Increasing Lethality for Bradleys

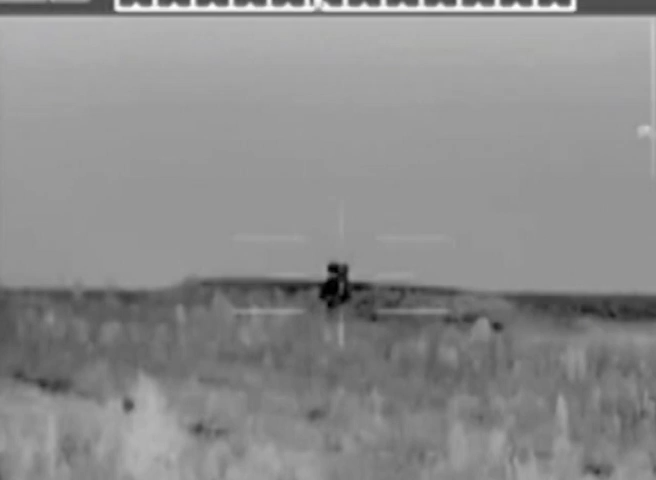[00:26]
The primary game-changer here is the accuracy of the fire control system and it allows you to kill targets with shorter bursts with more stowed kills.